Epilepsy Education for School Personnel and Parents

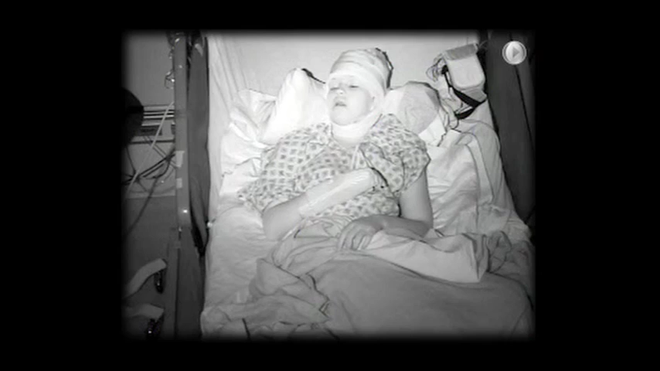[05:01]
The second example is a young girl who arouses from sleep, and then subsequently has a generalized tonic-clonic seizure.
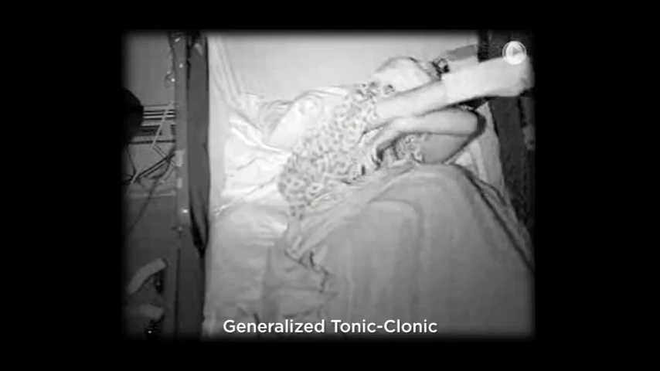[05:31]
the left arm is flexed, then both arms tonically extend, and you can see generalized rhythmic fast activity that constitutes the clonic phase of a generalized tonic-clonic seizure. There is no strong head or eye deviation. The seizure continues for approximately a minute, and as the seizure slowly subsides, the rhythmic-clonic activity slows down and eventually stops.